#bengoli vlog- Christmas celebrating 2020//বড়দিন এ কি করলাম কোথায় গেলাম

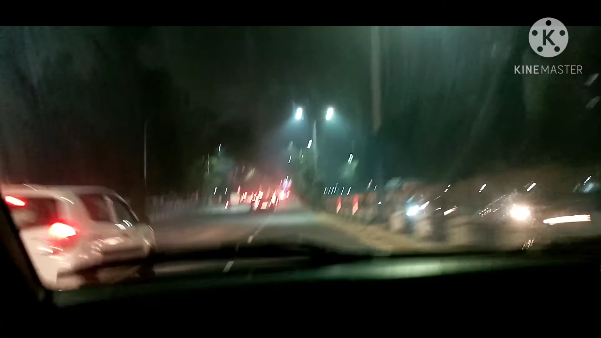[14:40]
আর এখানে এই যে আমরা বাড়ির দিকে রওনা দিচ্ছি, আমরা এখন গাড়িতে রয়েছি। আর এটা দেখে তোমরা ভেবো না আমরা কোনো বিদেশে চলে এসেছি, এটা আমাদের কলকাতায়। এটা হচ্ছে মাঝেরহাট ব্রিজ।
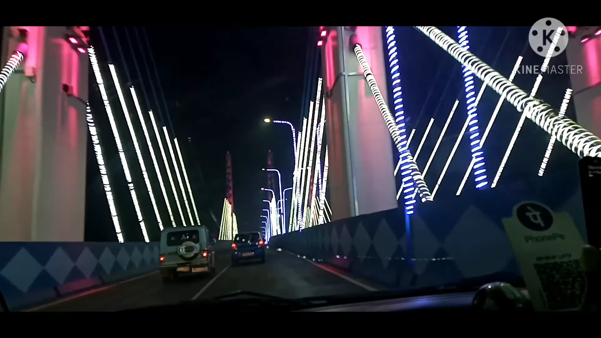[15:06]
তো মাঝেরহাট ব্রিজটা অনেক বছর যাবত ভেঙে পড়েছিল, ওটা সারাইয়ের কাজ হচ্ছিল।
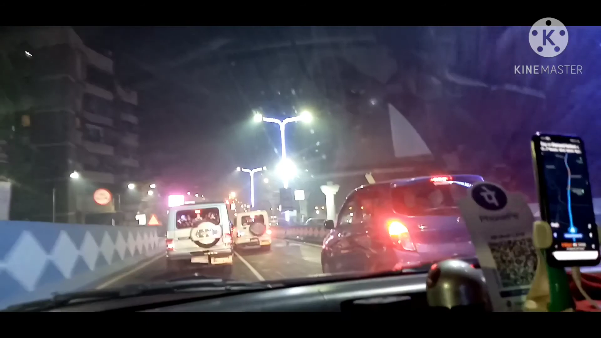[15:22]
তো ফাইনালি আমরা বাড়িতে পৌঁছে গেছি, এটা আমাদের বাড়ির গলি।